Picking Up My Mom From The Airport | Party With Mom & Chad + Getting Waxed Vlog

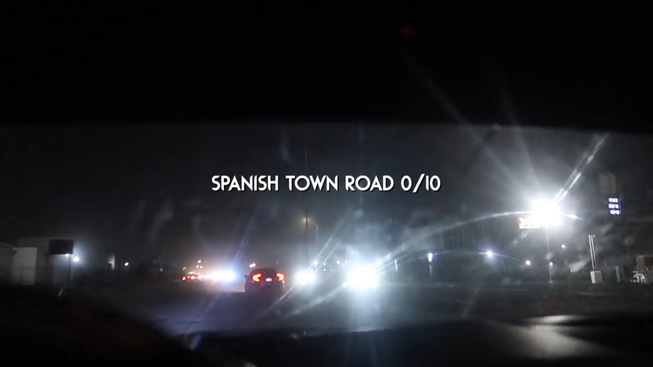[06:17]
Guys, this road is so bad. I just dropped in a pothole. Oh my god, bro.